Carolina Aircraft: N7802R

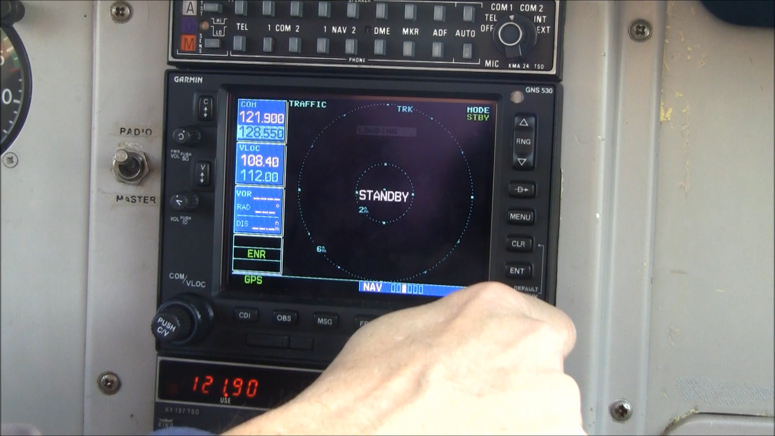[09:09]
And this is your traffic page. This has the Garmin GTX 330 transponder with TIS traffic. This is your terrain page.